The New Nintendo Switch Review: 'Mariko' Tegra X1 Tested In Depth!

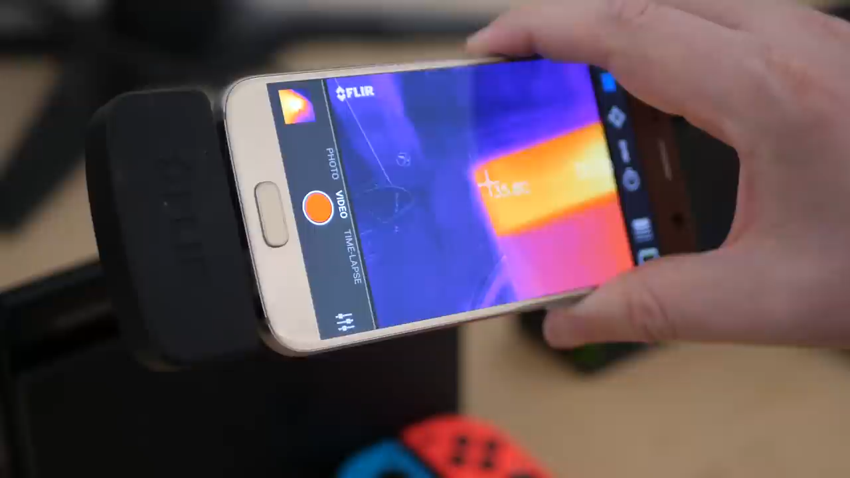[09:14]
Heat from the vent at the top peaks at
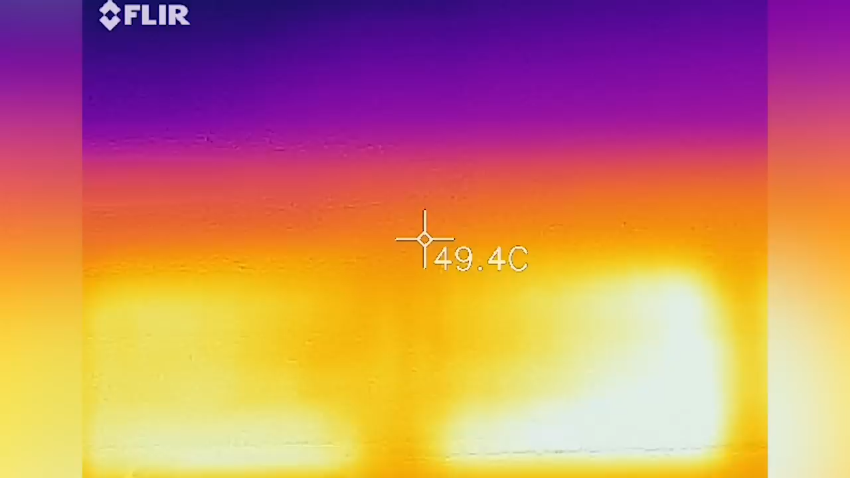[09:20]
On screen: spot 49.4°C
around 54 degrees Celsius on the OG Switch and I hit around 49 to 50 on the Mariko update.
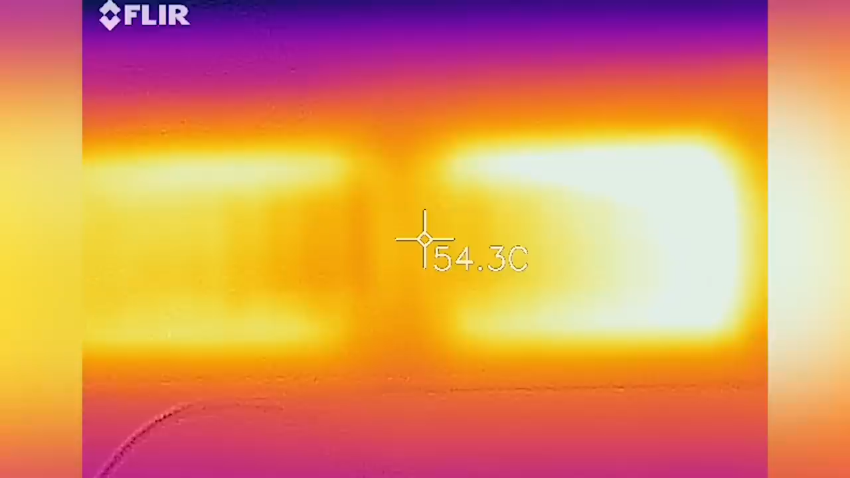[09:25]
On screen: spot 54.3°C
Interesting stuff, but probably more relevant to our interests, is undocked temperatures.
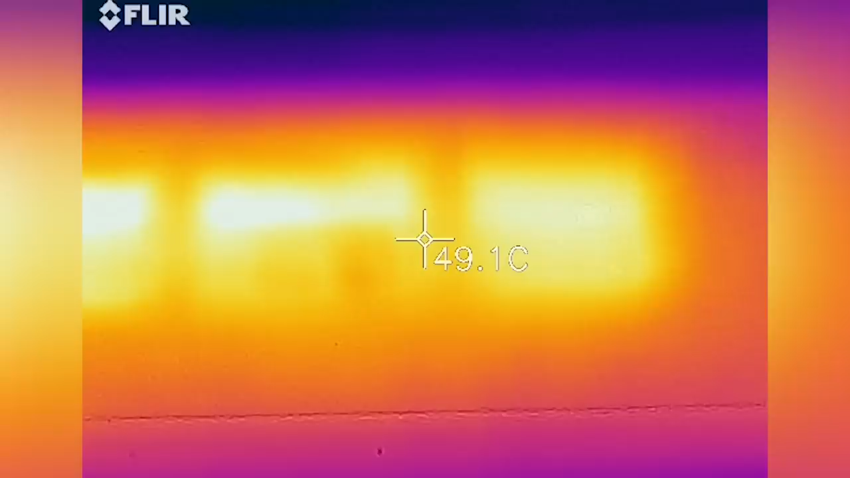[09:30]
On screen: spot 49.1°C
For this test, I pulled out both Switches from their docks and allowed the battery to continue charging up to 90% before disconnecting.
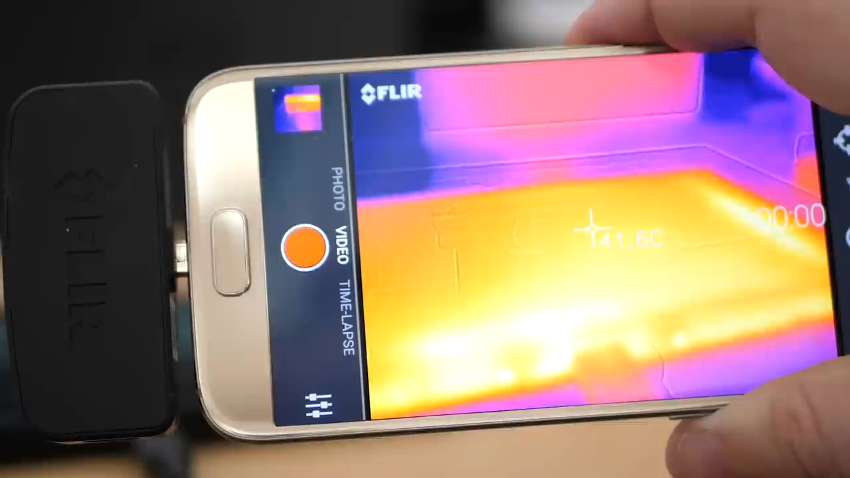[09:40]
On screen: spot 41.6°C
Hot spots are seen on the side and the bottom of the unit,
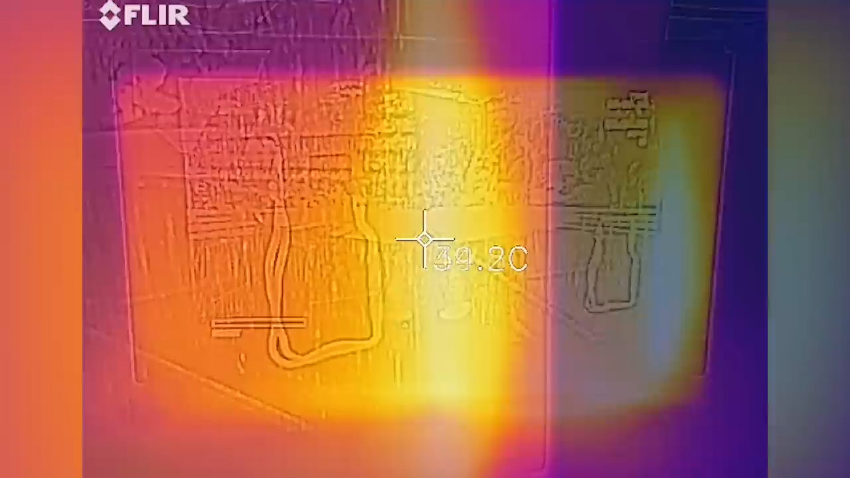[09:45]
where temperature peaks at around 46 Celsius on the original Switch.
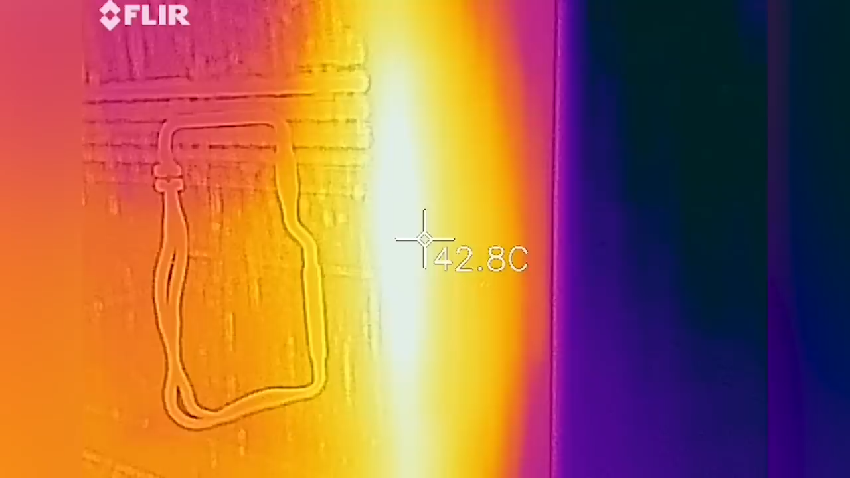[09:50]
On screen: spot 42.8°C
The rear of the machine is also warm at around 44 degrees.
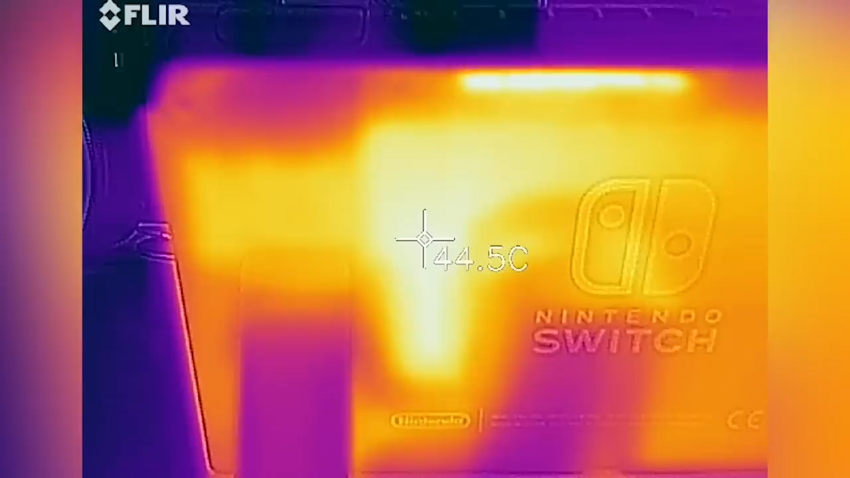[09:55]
On screen: spot 44.5°C
I suspect that kind of L shape there is likely the heat pipe, with the white point representing the location of the Tegra X1 underneath the shell.
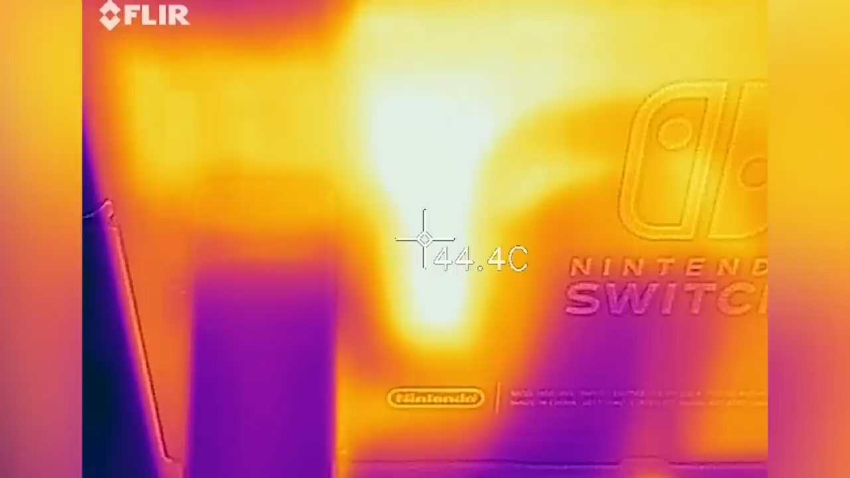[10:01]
On screen: spot 44.4°C
The Switch is downclocked here GPU-wise, so there is less heat to output.
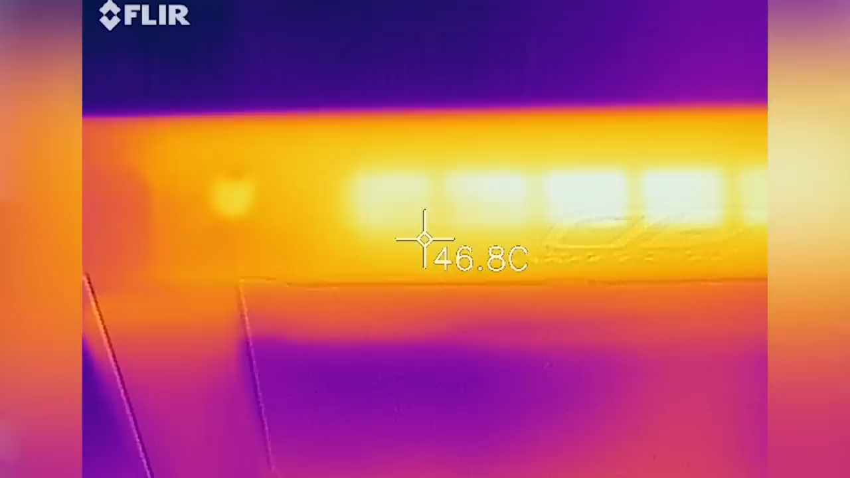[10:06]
On screen: spot 46.8°C
The vent at the top now hits a peak of 48 degrees.
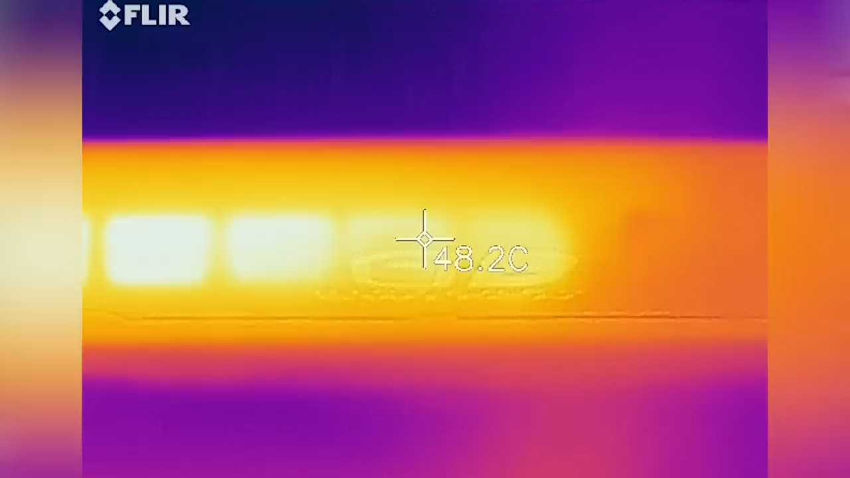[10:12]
On screen: spot 48.2°C
Interestingly, the same test points on the new model Switch produce the same degree of heat. Maybe a touch less? A max of 46 degrees or thereabouts on the front hotspots,
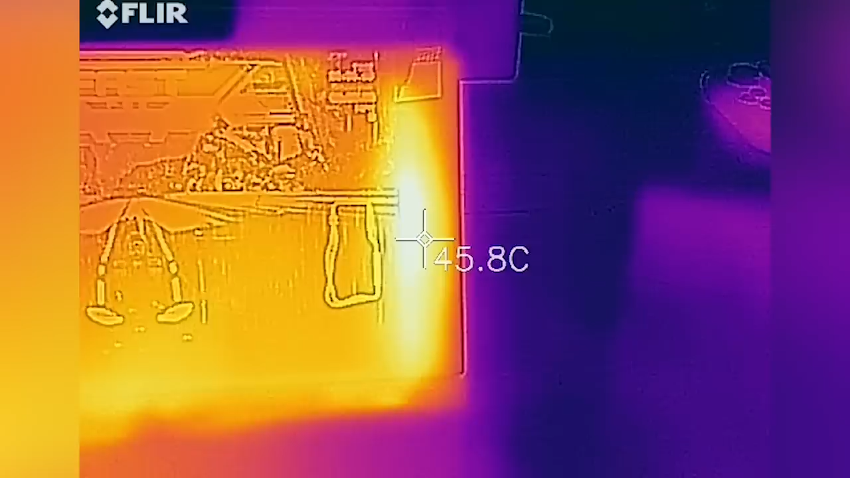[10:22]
On screen: spot 45.8°C
and around 44 degrees on the rear, where the processor is likely to be located.
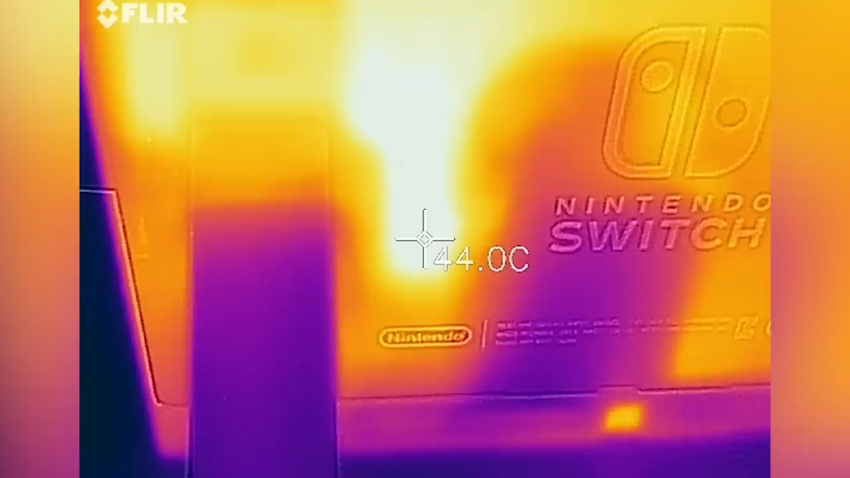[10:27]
On screen: spot 44.0°C
And yeah, the vent at the top, 46 degrees.